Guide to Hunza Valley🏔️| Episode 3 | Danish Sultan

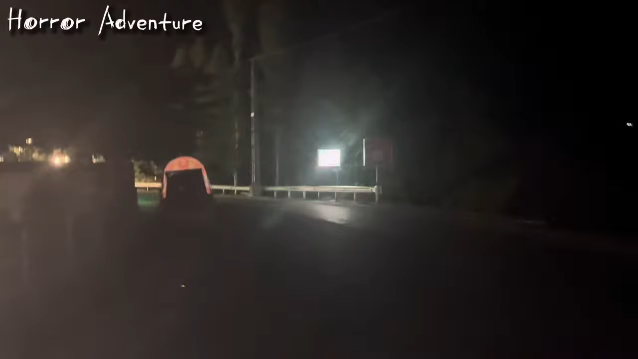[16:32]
कोई सामने से कोई आ रहा है, उम्मीद है कि इंसान ही हो।